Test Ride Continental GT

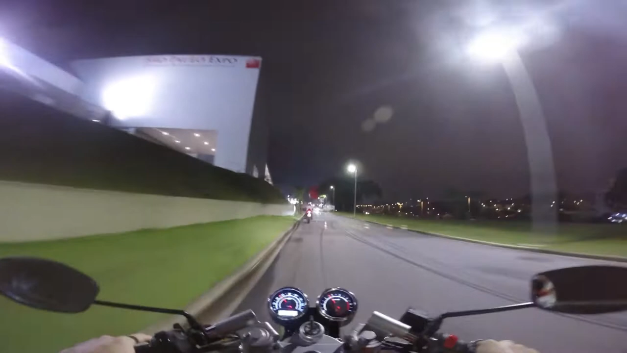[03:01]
Gostei da suspensão aqui, ó. Ela não chima mesmo, ela é bem firminha, sabe? Mas o motor é estranho.
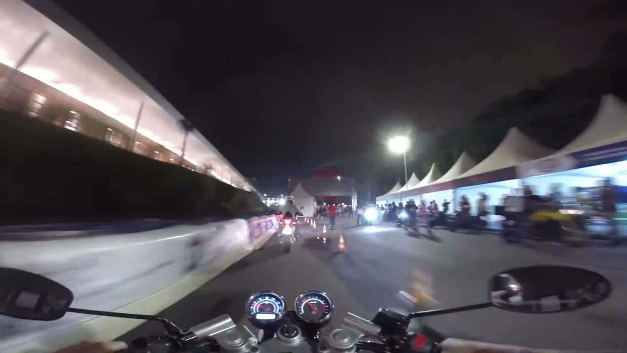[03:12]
O motor dela é rotação muito baixa, sabe? Olha lá, morreu. Ela morre sozinha. Tinha algumas que não estavam pegando ali. Ela é meio difícil de pegar. Deixa eu passar. Vai lá, pode ir. Valeu.